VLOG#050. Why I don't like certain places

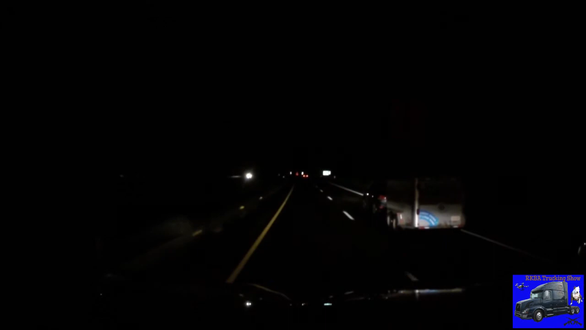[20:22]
Garbage all the time. Now, I don't know, some of the newer cars turn on the interior or, you know, the dashboard lights along with their daytime running lights, and that's what this guy's using.